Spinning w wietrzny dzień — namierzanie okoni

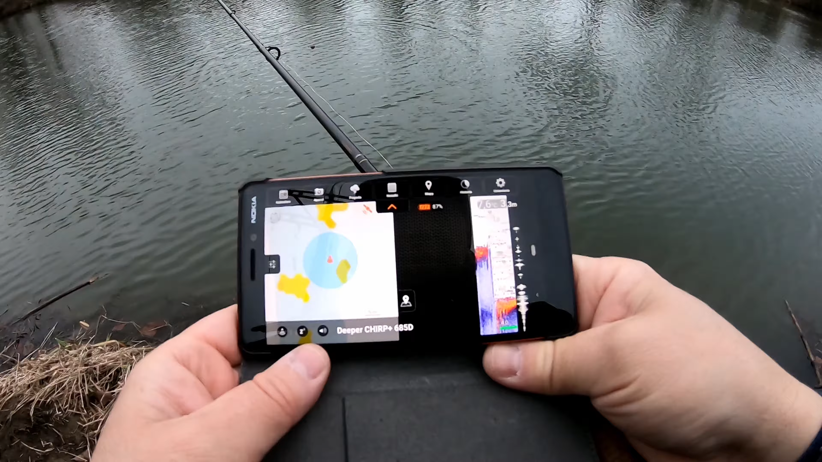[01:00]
No i jest drobnica Drobnicy sporo O, ale coś tu fajnego do dna przyklejone A czy okonie tutaj nabrałem? Zobaczymy
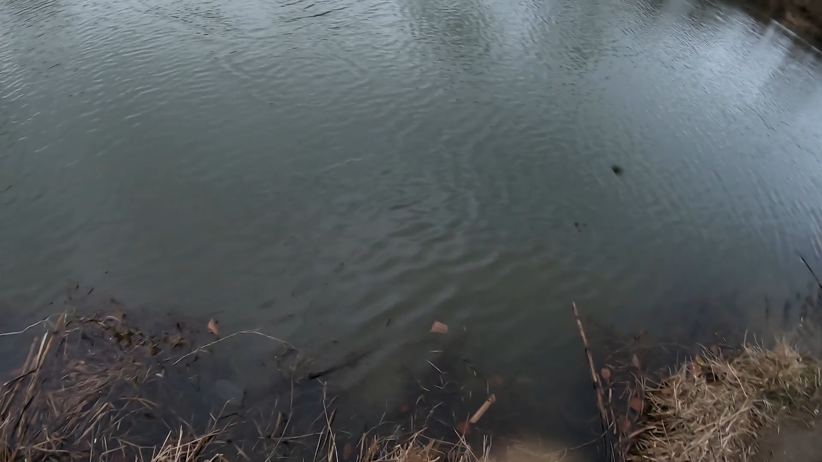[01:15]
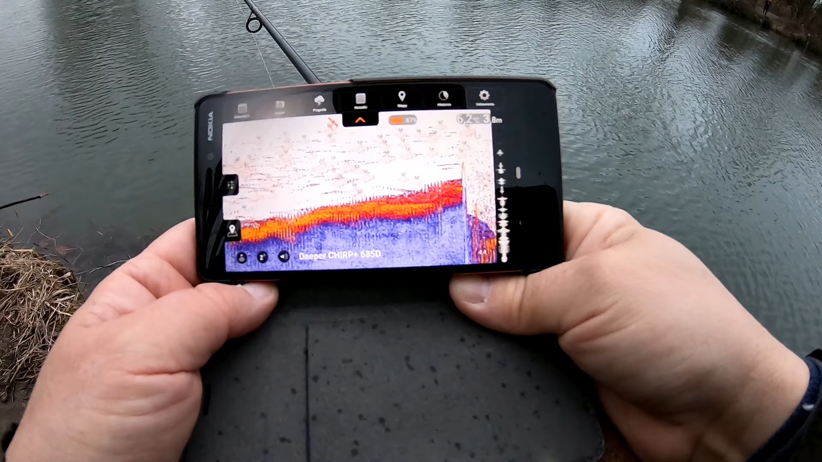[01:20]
Zobaczymy teraz dalej O i tu dopiero tej drobnicy O O Sakro O
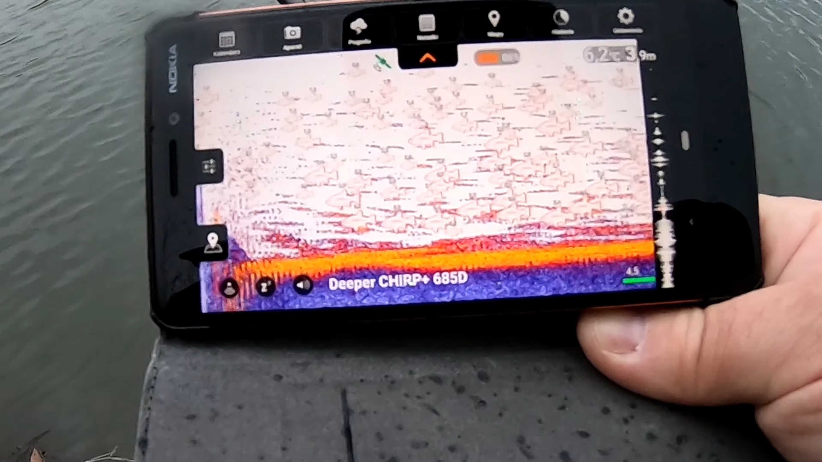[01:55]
3,9 metra Woda ma 6,2 stopnia Na dnie Po przyklejonej też sporo Remy stoi
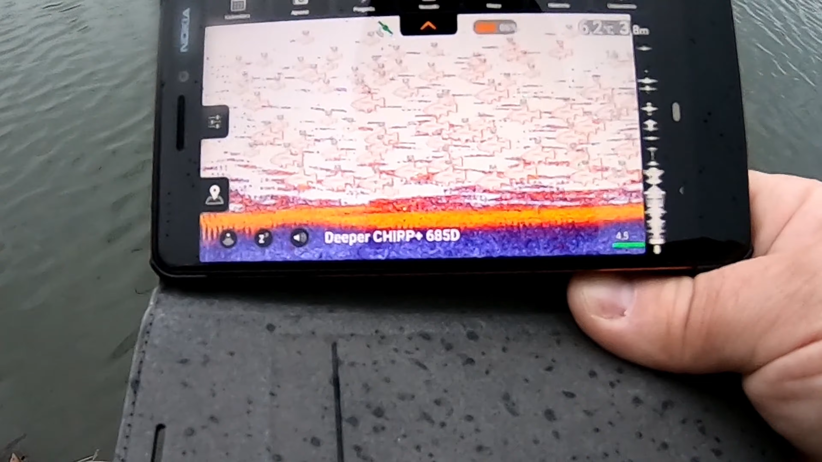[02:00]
No jest No jest Będziemy próbować